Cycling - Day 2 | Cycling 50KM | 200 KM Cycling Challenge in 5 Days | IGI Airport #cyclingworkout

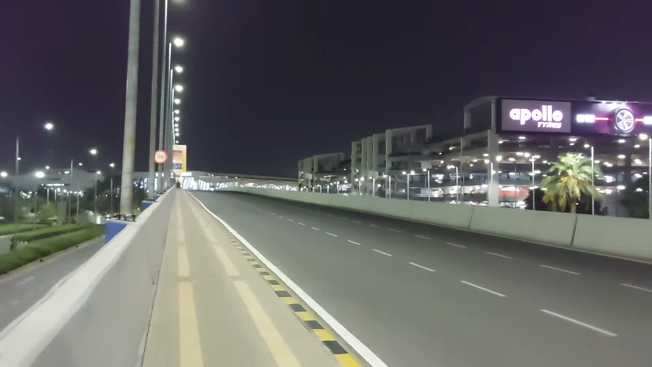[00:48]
तो मैं टर्मिनल 3 पहुँच गया हूँ और ये टावर है, बैक साइड है.
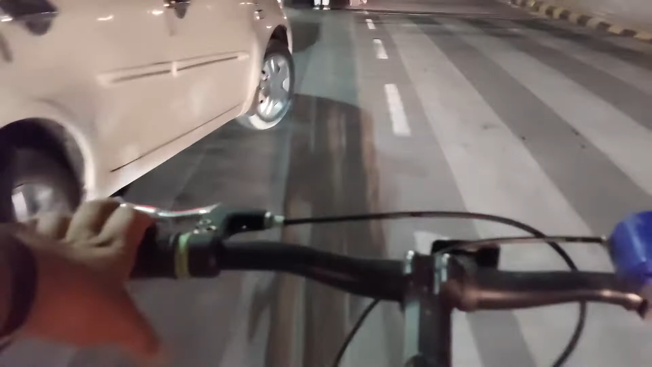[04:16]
अब ये साइकिल मेरी पर्सनल है, यानी प्राइवेट है, तो मैं प्राइवेट वाली लेन में चल रहा हूँ.